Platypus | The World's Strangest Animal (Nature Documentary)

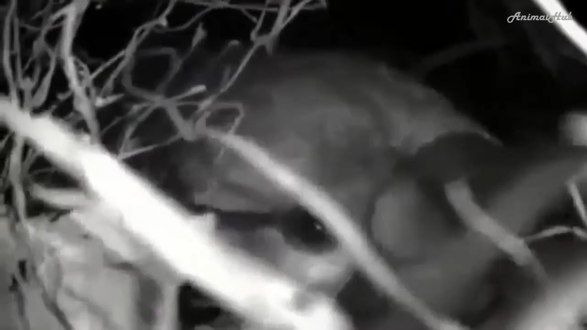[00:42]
inside their nesting burrows it's a truly amazing story maybe she's active
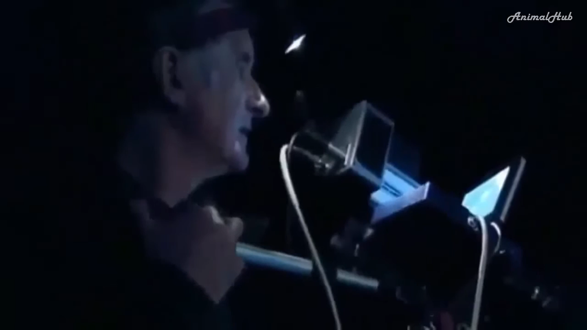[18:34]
just below the bridge a big male platypus has established his home range
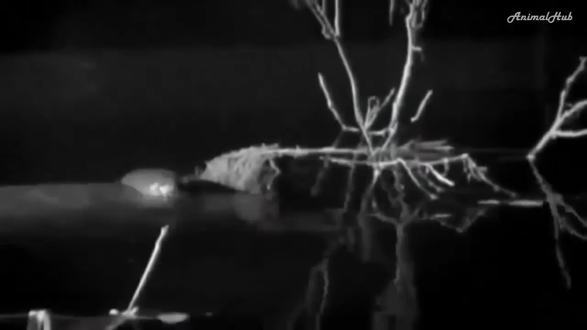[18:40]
but tonight he has a challenger from further up the river
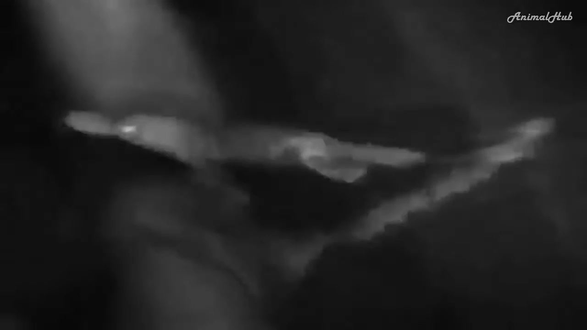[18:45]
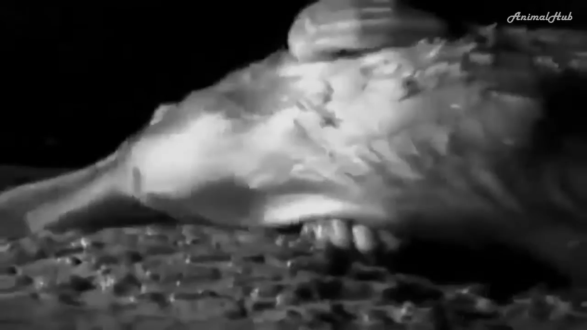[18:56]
despite being caught by surprise the resident male
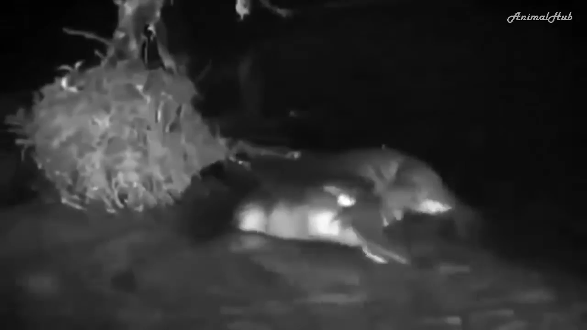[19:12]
has won the encounter easily he hasn't had to use his most damaging weapon
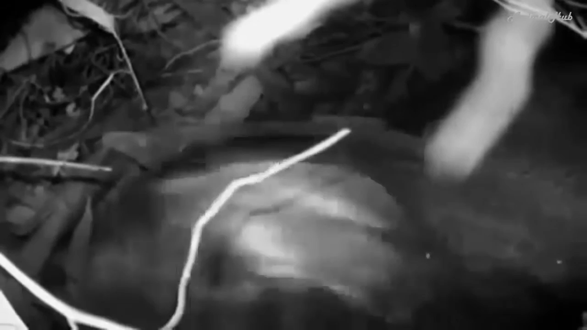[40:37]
while Bigfoot plays with tree roots in the roof of the chamber the smaller one is perhaps getting ready to take on solid food
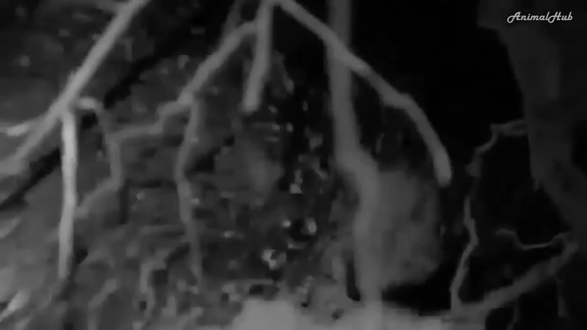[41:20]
then she's through into the chamber Here we go.
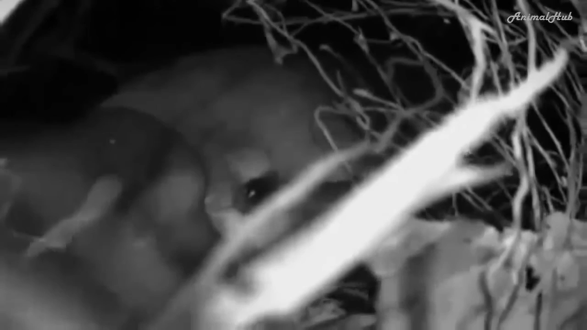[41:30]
Within minutes the eager young are greedily suckling from their mother's milk patches.
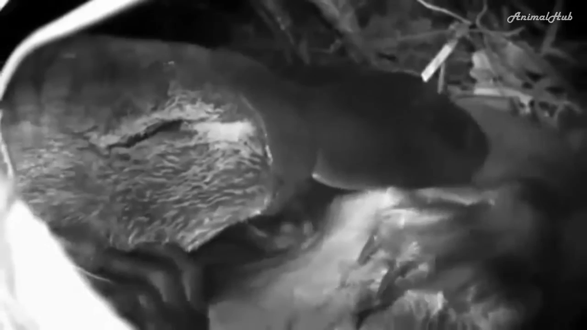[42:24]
We don't really know what we're seeing in these extraordinary pictures.
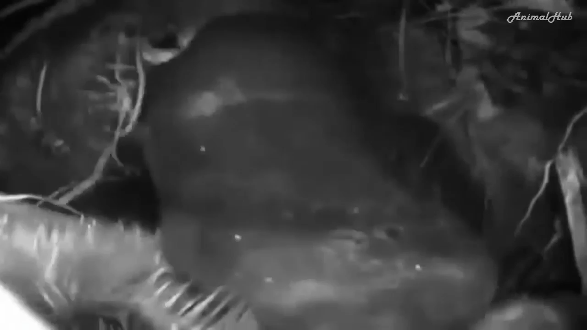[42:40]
Soon Shia's had enough. She busily rebuilds the nest around her young.